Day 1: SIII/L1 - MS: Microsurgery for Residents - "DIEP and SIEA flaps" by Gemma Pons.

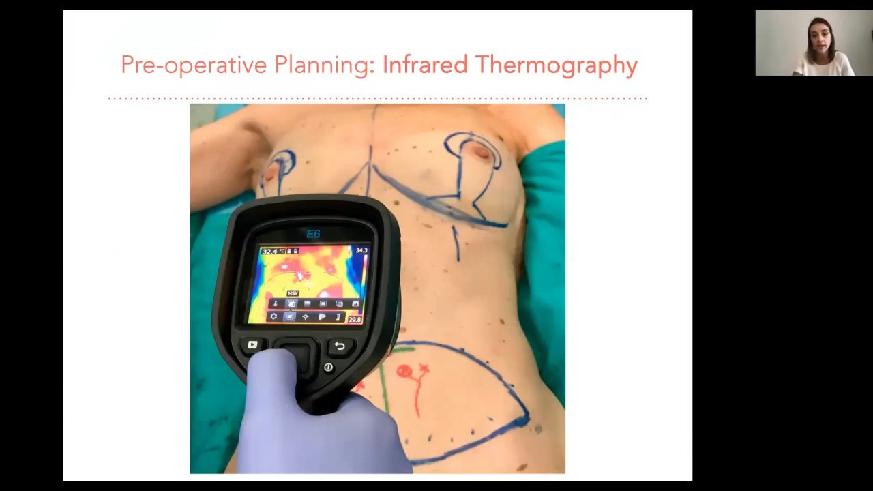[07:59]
camera and that permits also locate the perforator vessels interoperatively uh as already i pointed